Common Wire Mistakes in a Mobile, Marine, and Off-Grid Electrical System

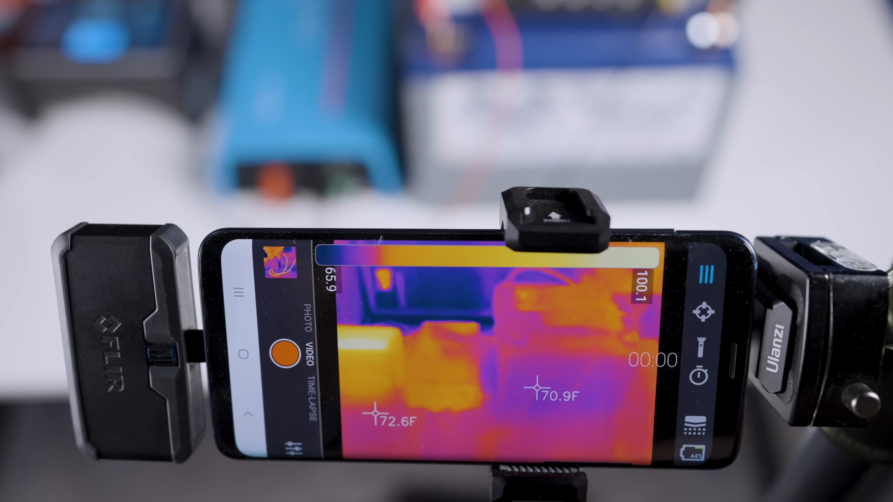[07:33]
A quick rundown of what we're seeing on our thermal camera so we have our FLIR thermal camera here connected to our phone and we have two markers here this is the only one you need to pay attention to because it's directly on the positive wire of that so this is telling you what the temperature is on that wire. In the event that the wires move whenever we turn the space heater on it's important to look up here at this range at the top we've got 65 degrees on the low end and 100 degrees on the high end this is telling us the coldest part of the entire frame and the hottest part of the
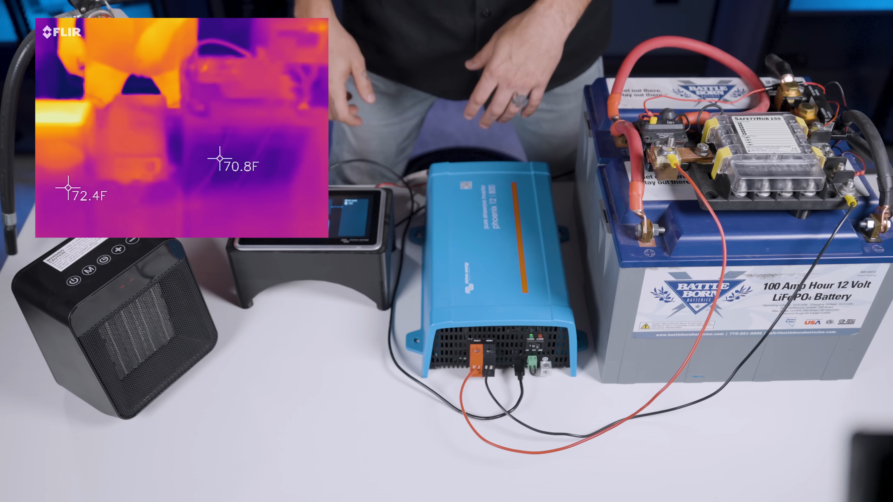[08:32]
Currently the inverter is on the space heater is off and we are flowing uh 1.2 amps through the batteries to the inverter just in standby power. Steph are the wires showing any kind of heat at the moment? 70 degrees. 70 degrees no heat flowing because that's pretty expected uh because those wires are going to easily flow 1.2 amps it takes to run standby power on the inverter.